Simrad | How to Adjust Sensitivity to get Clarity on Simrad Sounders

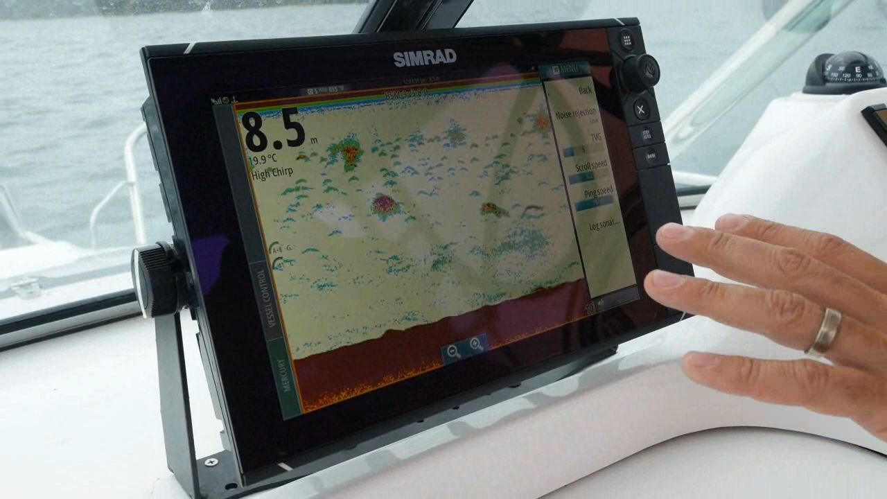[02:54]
On screen: depth 8.5 m, water 19.9°C
This is time variable gain, and it's what clears up a lot of your surface clutter. Your other gain will clear up your bottom clutter. But generally speaking, TVG, the way I like to work it, that's a fish right there. The way I like to work it, in shallow water, snapper fishing, doing stuff like that, pretty well up to striped marlin fishing on the edge of the shelf, TVG will be fairly low.
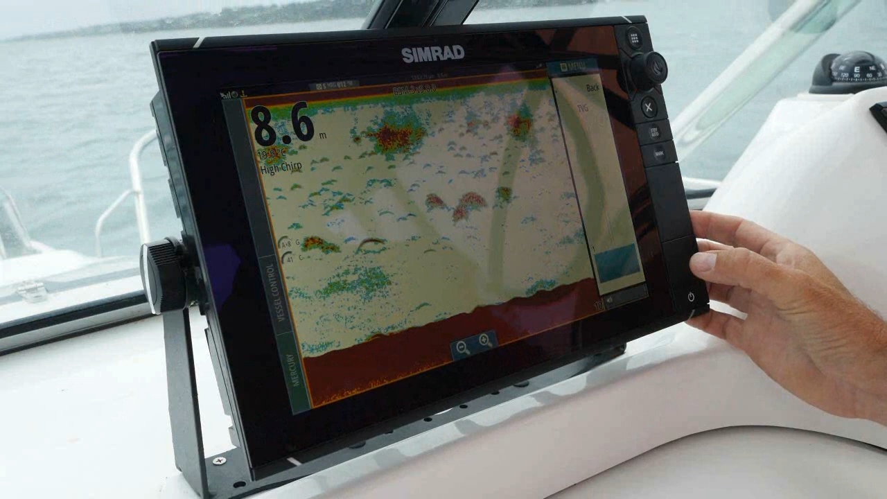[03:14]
On screen: depth 8.6 m
Something around in shallow water, say five to 50 metres of water will generally be around one, two, or three. For me, when I get out to say 150 metres of water on the striped marlin, it's generally up around that five, six, seven, eight.
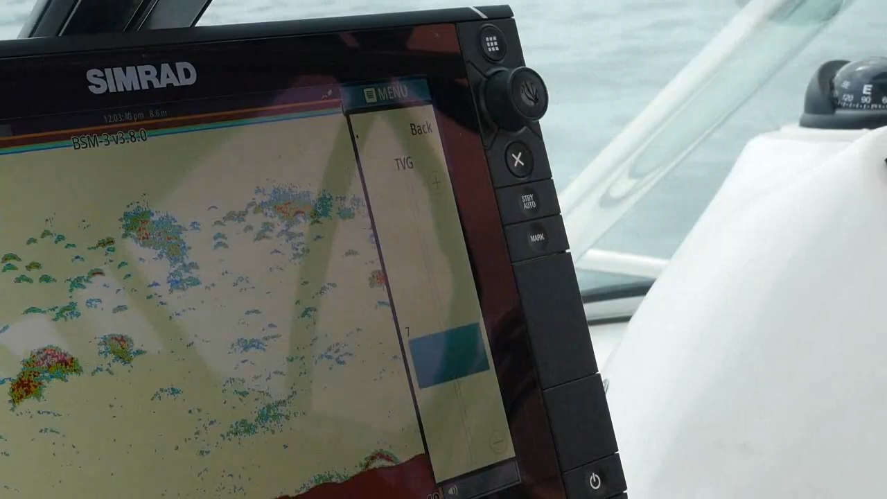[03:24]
You need to adjust it every day. You even need to adjust it as your day of fishing changes.
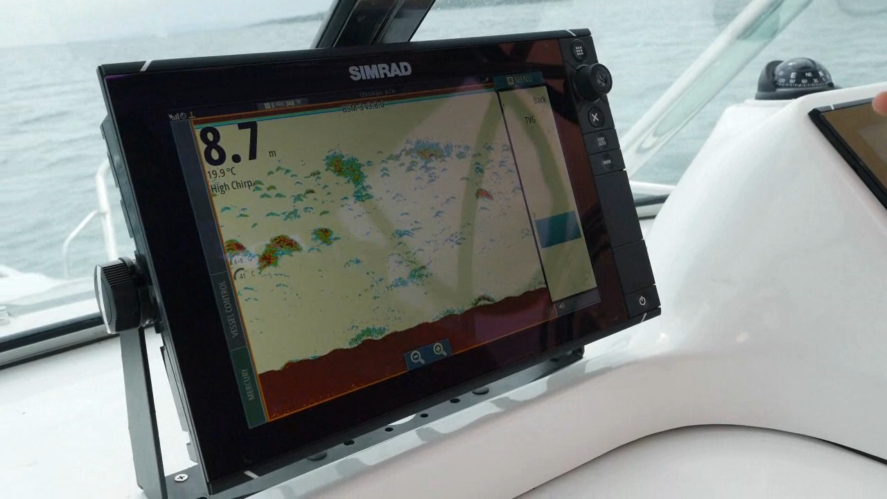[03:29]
On screen: depth 8.7 m, water 19.9°C
From what shallow water in the morning to deeper water later on will make a total difference if you adjust your TVG to suit. Same thing with your gain.
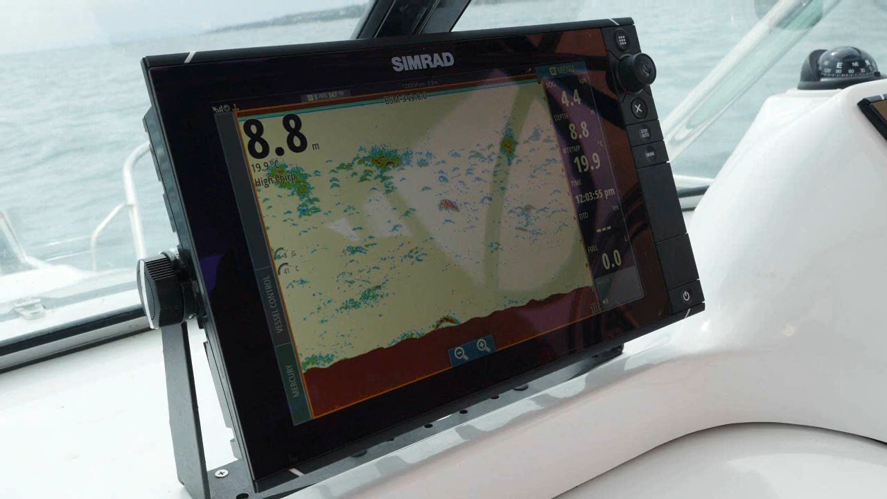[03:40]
On screen: depth 8.8 m
Don't set it in the morning and just leave it and hope that it's right. Keep adjusting it and you'll get more detail.
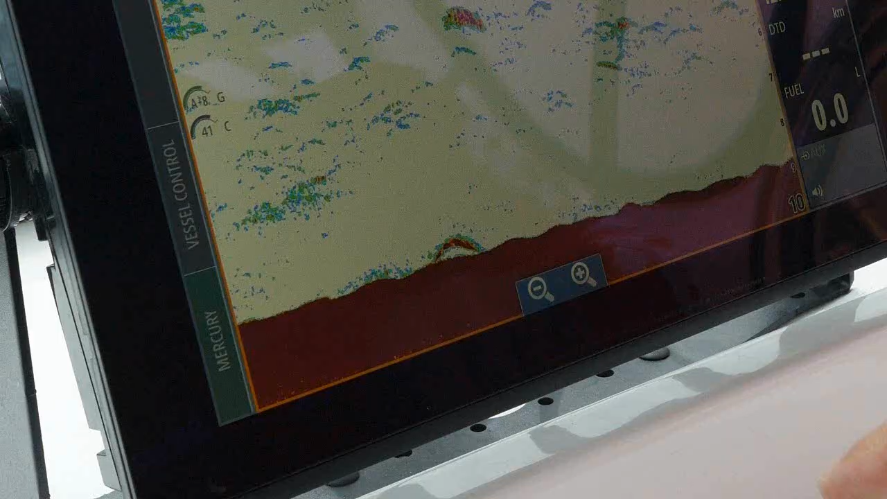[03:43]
Watch this.
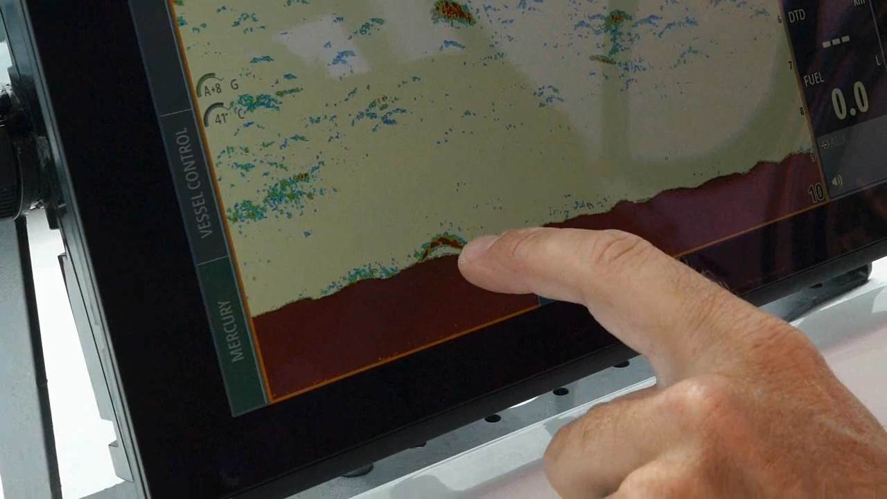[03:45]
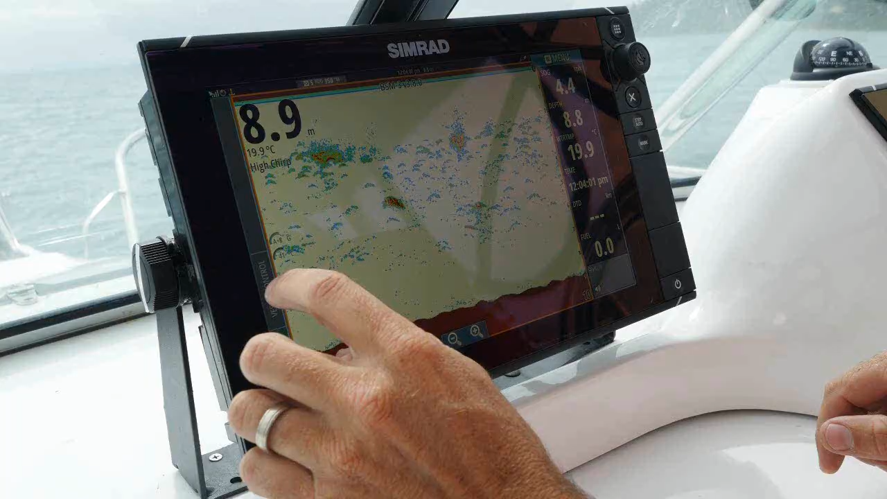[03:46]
On screen: water 19.9°C
This here, that arch, if I open my gain up, watch this, I'll pull this down, and if I've got that too low, you can actually make the fish that's sitting there disappear.
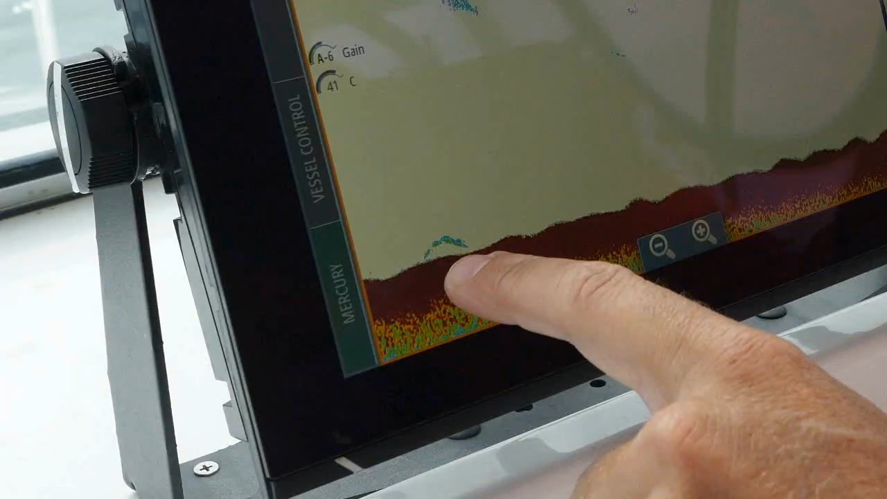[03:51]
We've got no detail, no nothing.
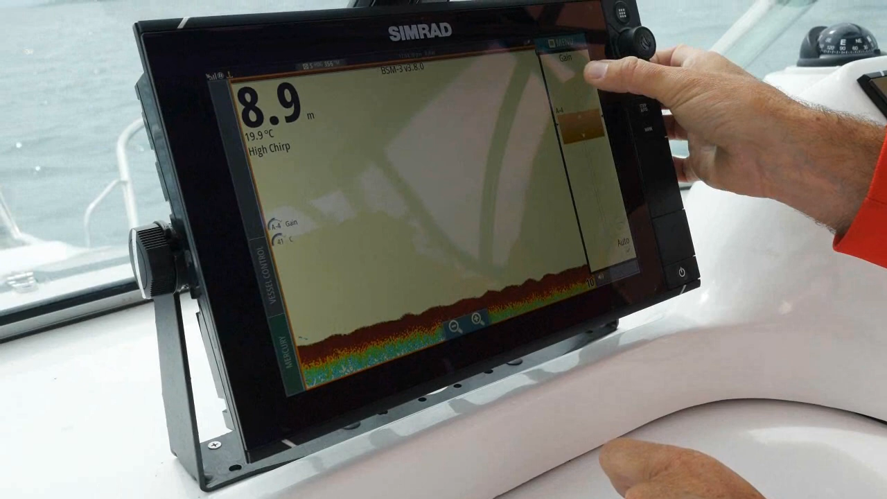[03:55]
On screen: depth 8.9 m, water 19.9°C
If I bring this back up, we get a bit of detail here, a bit of scratch, and that's exactly what we're looking for.